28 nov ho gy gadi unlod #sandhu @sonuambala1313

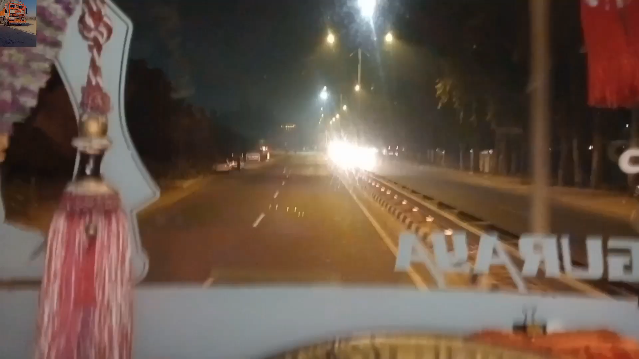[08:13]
यह था नमी है के मलूट रओड है कमलूट रोड थे मलूट रोड तो देखे दें मलूट रोड़ेयां के बाई पाज आगे डपली रोड रोडे